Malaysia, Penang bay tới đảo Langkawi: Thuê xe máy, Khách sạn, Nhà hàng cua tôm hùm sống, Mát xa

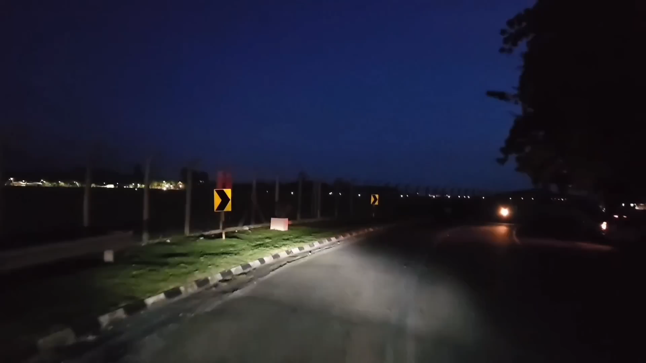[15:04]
đường rất vắng các bạn, một bên là biển, một bên sân bay.